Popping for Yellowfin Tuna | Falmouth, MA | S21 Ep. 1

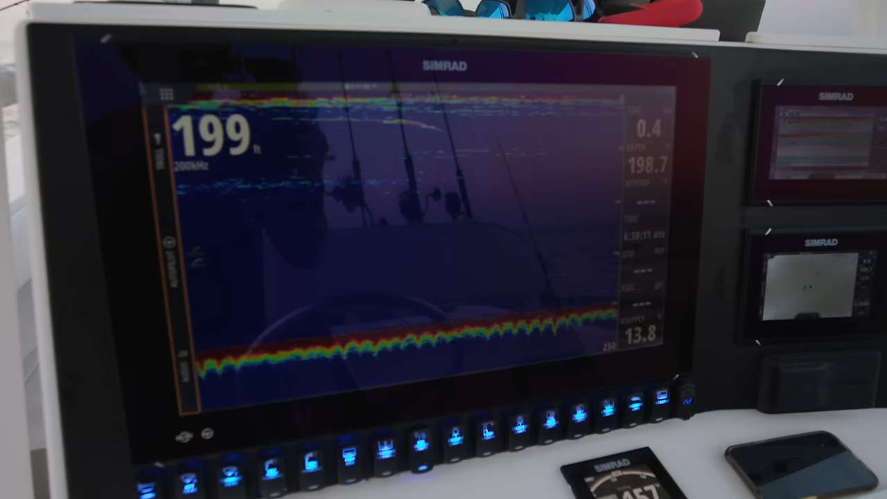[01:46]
Some marks right below the boat. I've been seeing those, man. I wonder if they're mahi.